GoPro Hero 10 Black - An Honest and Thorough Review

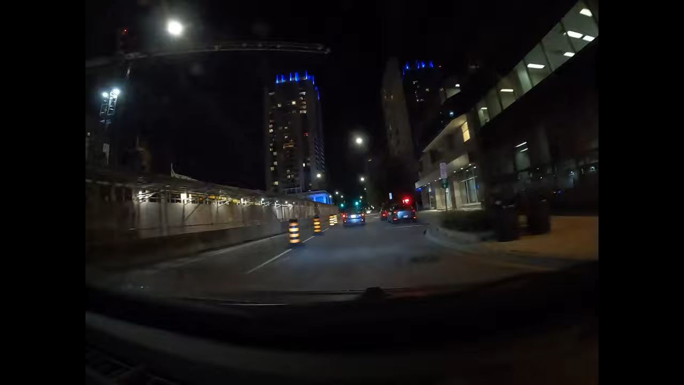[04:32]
With all forms of stabilization turned off, it's actually pretty decent in lowish light. But with stabilization turned on, it is nice and stable, but the image quality turns into a bowl of mashed potatoes.